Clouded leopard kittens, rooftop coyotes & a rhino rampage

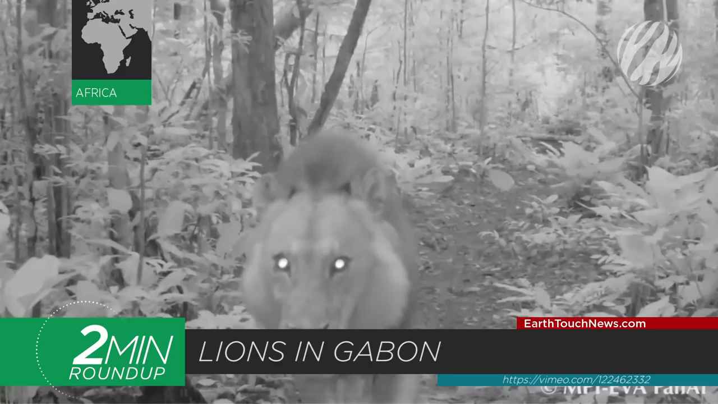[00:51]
The last lion in the park was shot back in the 90s and the predators were considered extinct in the area until now. In more lion news, this incredible footage surfaced this week of lions in Kenya taking on a massive croc.